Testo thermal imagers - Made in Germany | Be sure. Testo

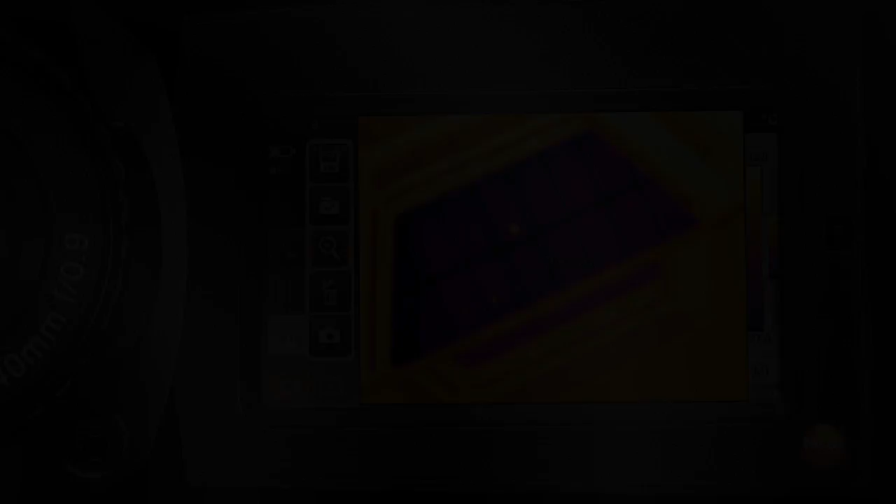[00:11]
Intelligent thermal imager systems provide our customers with a
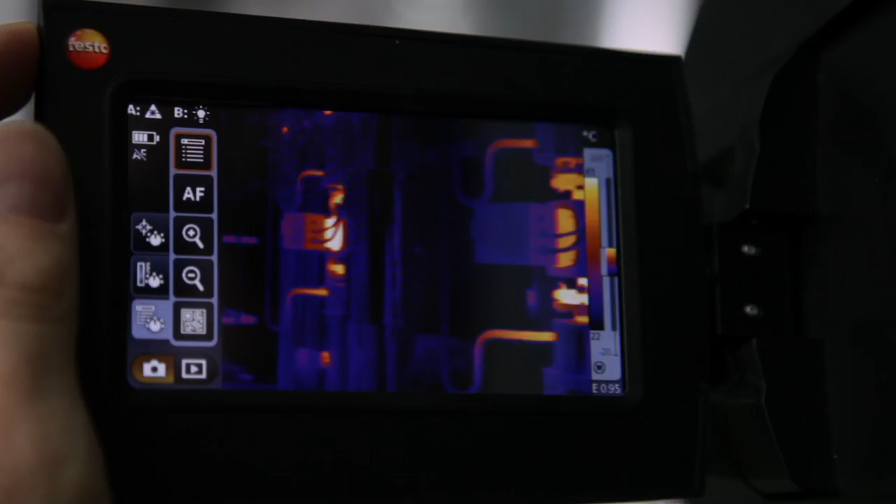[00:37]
And on the other hand, the camera's intelligence also helps the customer with his applications,
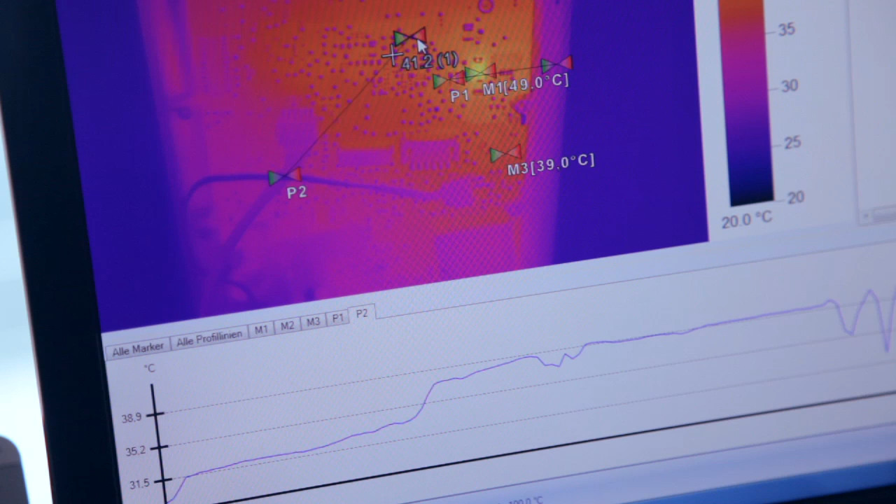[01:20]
to record warming processes and analyze the temperature to an accuracy of a pixel.
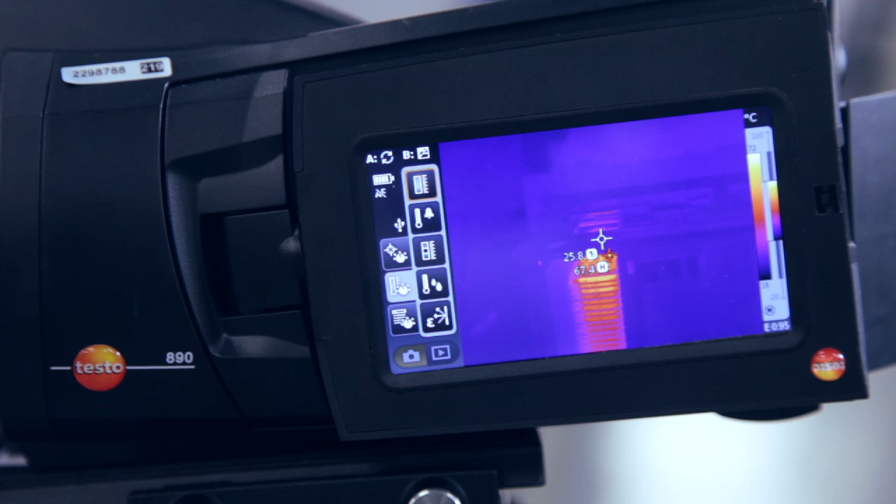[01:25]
This allows the customer to very quickly fulfil his measurement task.
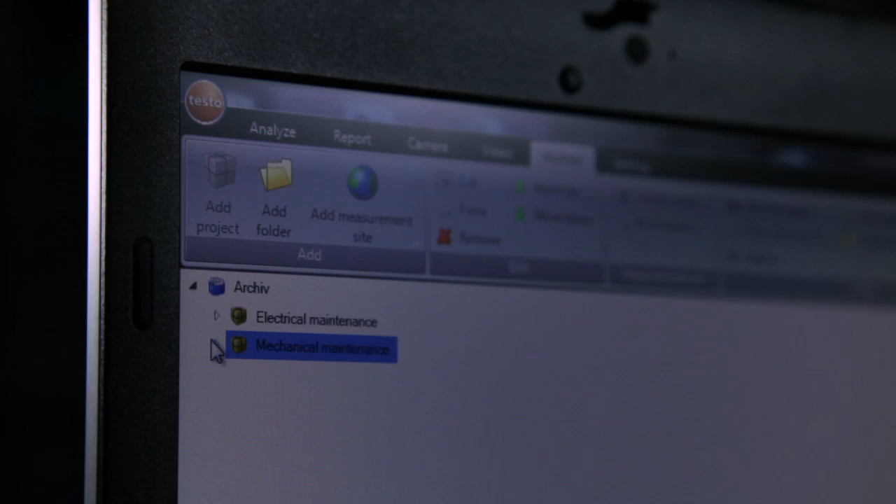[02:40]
This turns inspection routes with many similar measurement objects into simple routine.
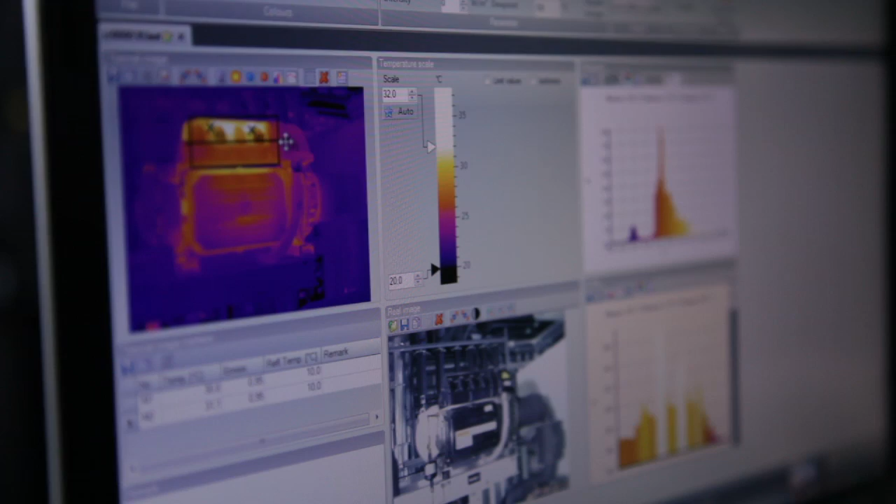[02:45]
The concept is clear, designed for practical use and of high quality.
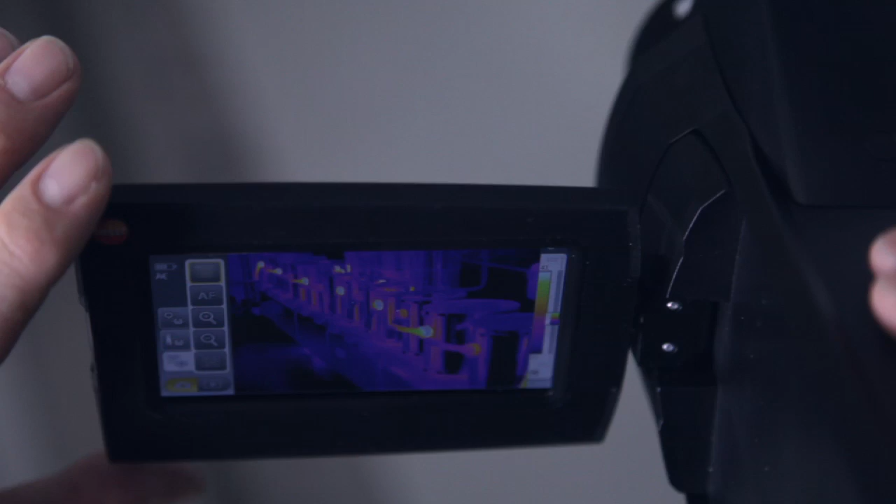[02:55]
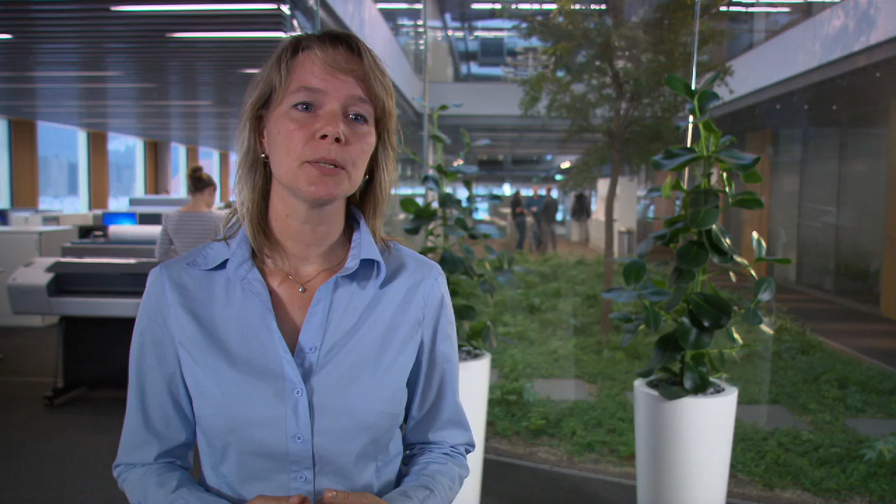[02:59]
Our new thermal imager in camcorder format, for example, also additionally supports the user with a large rototable touch display and a rototable handgrip in order to be able to obtain an optimal measurement result in any working situation.
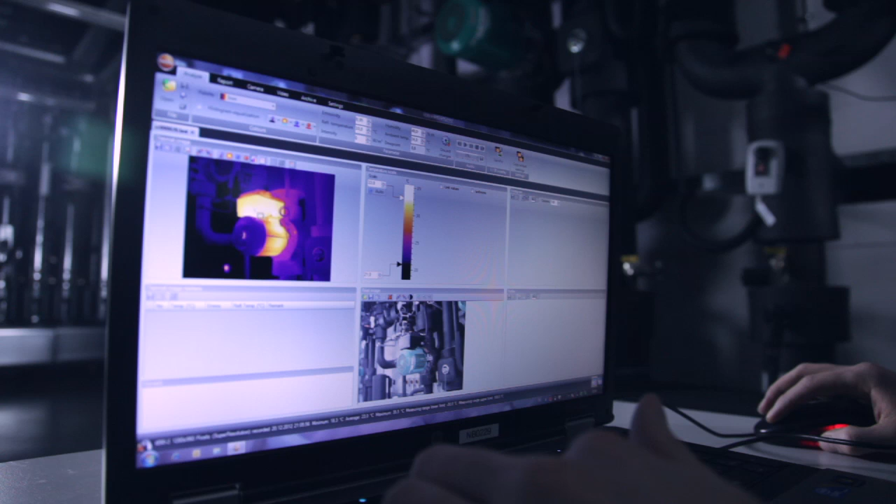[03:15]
The Testo analysis software allows the easy documentation and evaluation of thermographic measurements.
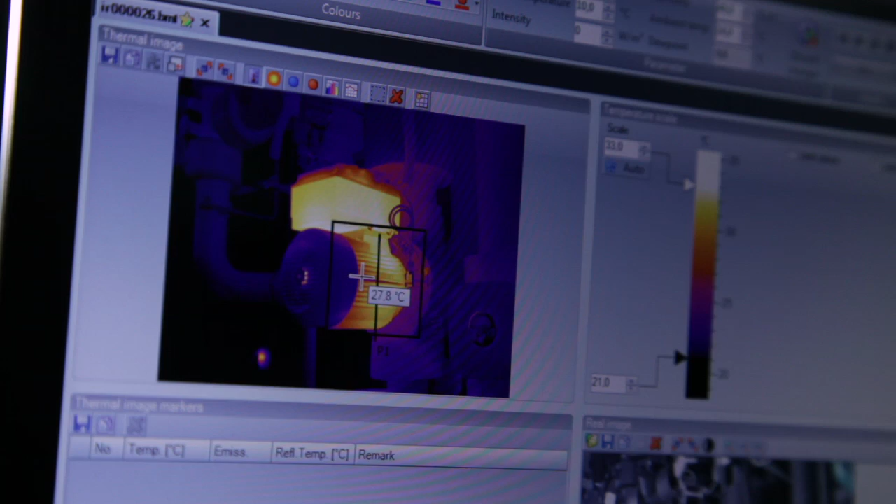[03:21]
On screen: spot 27.8°C
A number of evaluation and help functions support you in the analysis of the thermal images and efficient report creation.